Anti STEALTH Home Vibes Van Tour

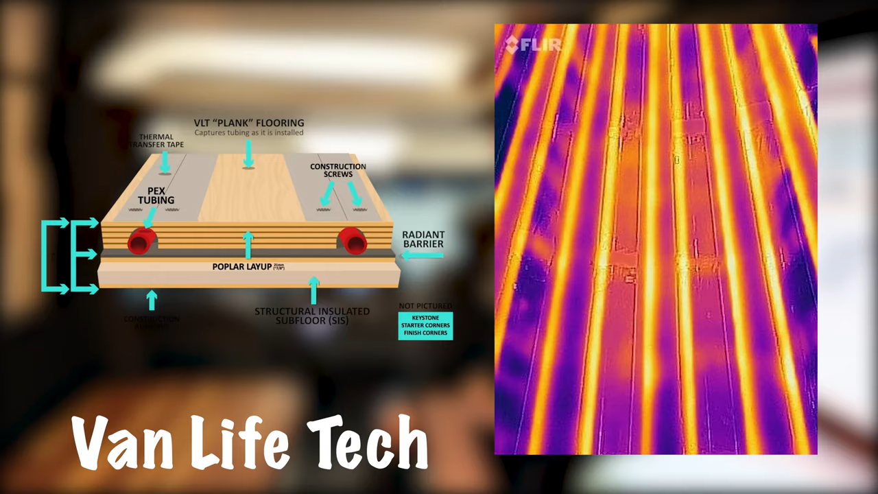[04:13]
van life tech's hydronic floor system three-stage heating system so you it's going to give you the floor so you can't see it but